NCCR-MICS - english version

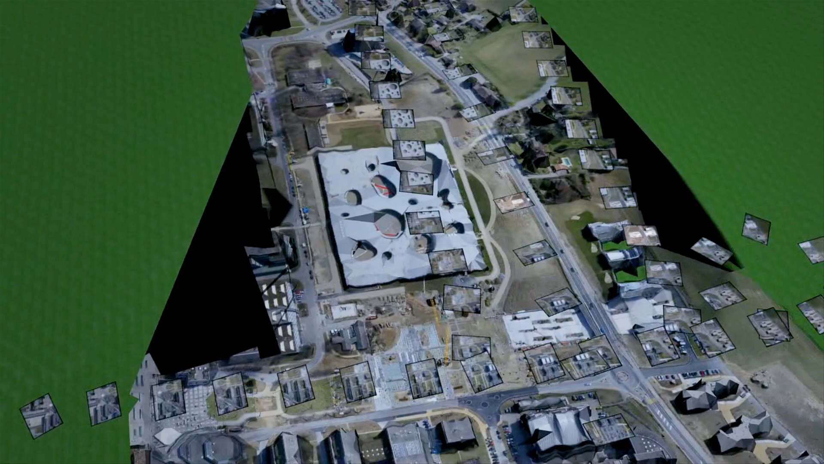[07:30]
And PIX 4D provides fully automated software solutions to combine aerial images to produce meaningful 2D and 3D representations.